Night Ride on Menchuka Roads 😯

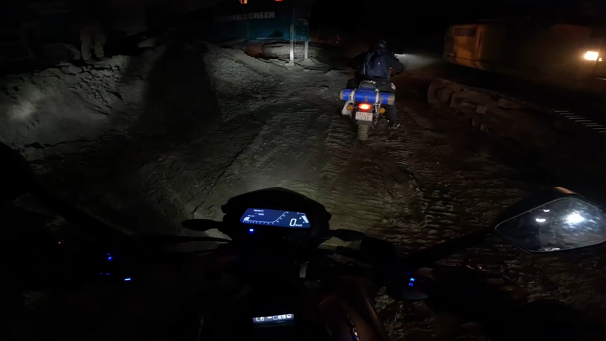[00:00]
तो यहाँ पे कंस्ट्रक्शन का काम चल रहा है।
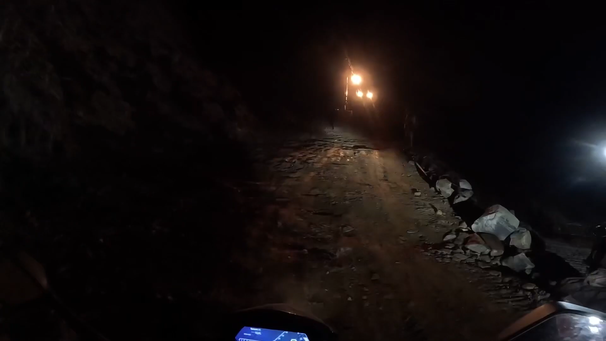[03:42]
ऐसे यहाँ पे ना कंस्ट्रक्शन का काम चल रहा है, इधर भी बहुत सारे आदमी लोग हैं और आगे में भी काम चल रहा है।
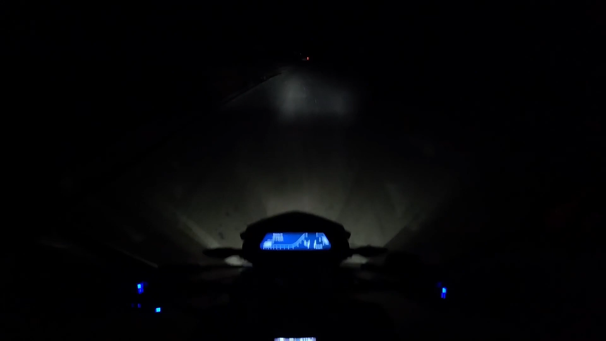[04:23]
और अपना दोस्त लोग ना पीछे छूट गया था उसी कारण से हम लोग वहाँ पे रुका। अभी भैया आगे में है, सबसे पीछे मैं हूँ। वेलकम टू मेचुका टाउन।
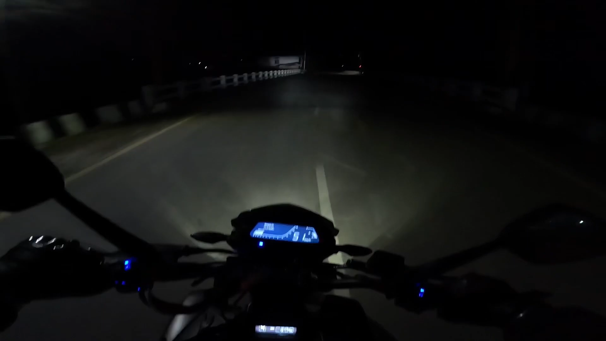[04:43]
तो मेचुका टाउन है ये, बहुत ठंड है यार।
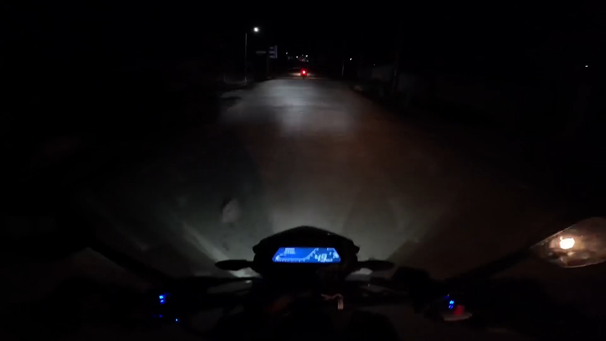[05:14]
रात में इधर उधर उधर उधर तो ये जो प्लेस है ना थोड़ा टाउन जैसा दिखता है। मेरा ख्याल से ये ना आर्मी कैंप या कुछ होगा।